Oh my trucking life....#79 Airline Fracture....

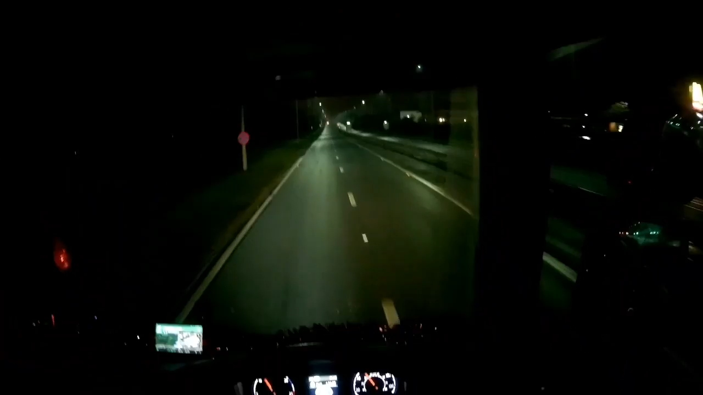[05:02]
take that up for them to load, and then come back down and pick another trailer up for them to leave empty when they've loaded the trailer I took up first. If you get my drift. So we just got to head up here now to the M6. The sat nav wanted me to go a longer way. It was a more direct way